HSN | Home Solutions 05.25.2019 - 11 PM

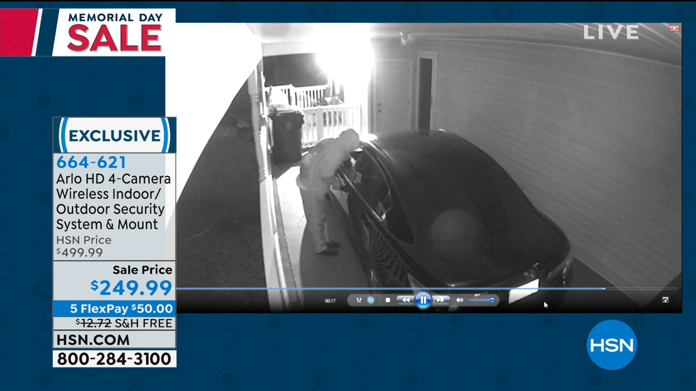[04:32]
We need cameras as a deterrent. Folks, in the olden days, up till about three, four years ago, this would have been impossible without, and get, look at that, that's a landlord, isn't that a landlord? That's a real video.
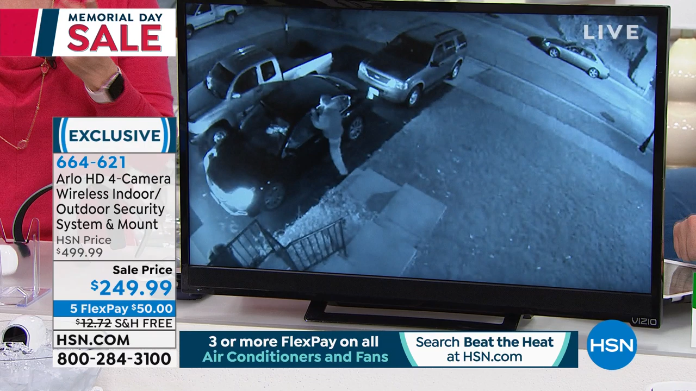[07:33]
The videos are date and time stamped. All those videos are free. They're stored for seven days and you can access them in your library. They're going quickly.
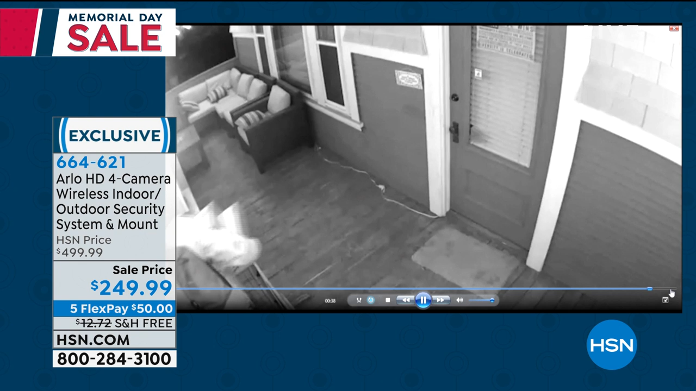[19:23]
So that's that infrared night vision. And look how quickly, in two seconds, people can come up and steal the packages.
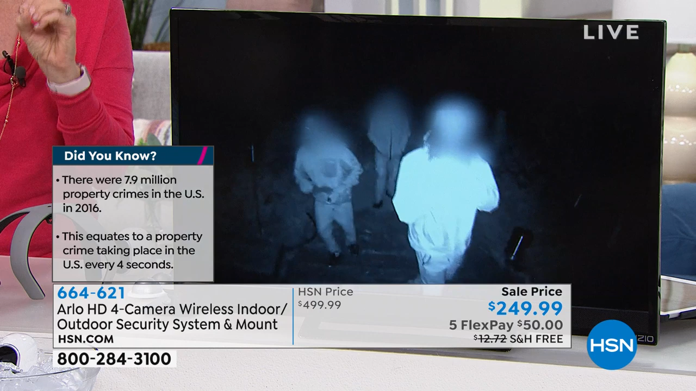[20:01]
The second it detects motion or body heat, it starts to record. And then it saves all those clips in your library.
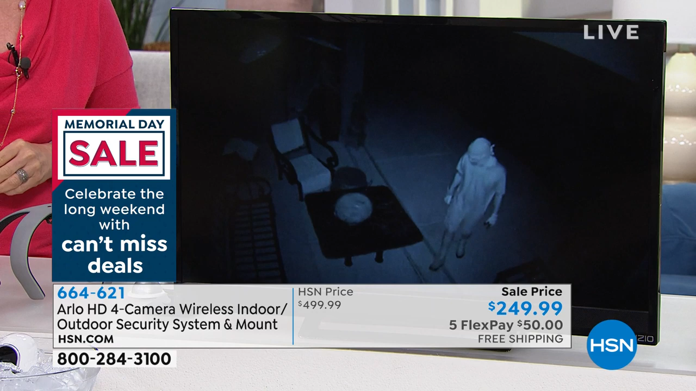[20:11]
If you have any questions, you can go into your library and just sort through your videos. And then you have the proof. You have to have proof in order for it to, in order to prosecute somebody. You have to have that video. And Arlo, it's like having four security guards that you never have to pay. And Arlo is your eyewitness.
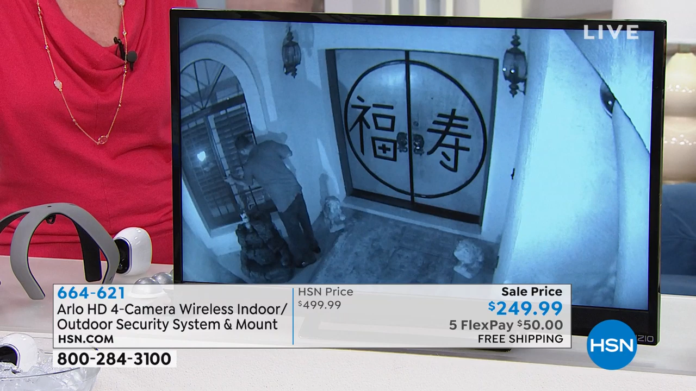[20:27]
They hold up in a court of law. I'll show you again on the app.
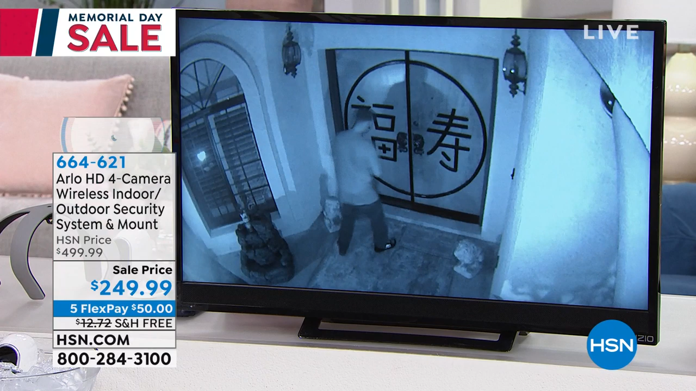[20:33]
I have all four of them. Four is the most popular. And you can put up to five, by the way.